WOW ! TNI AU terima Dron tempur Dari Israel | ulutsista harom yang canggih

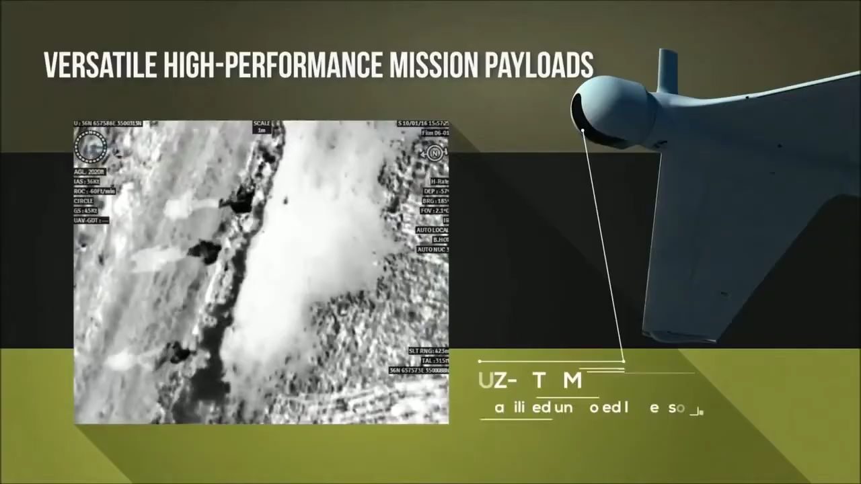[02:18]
Orbiter 2B membawa sensor elektro-optik dengan sistem FLIR, dan juga pembidik laser.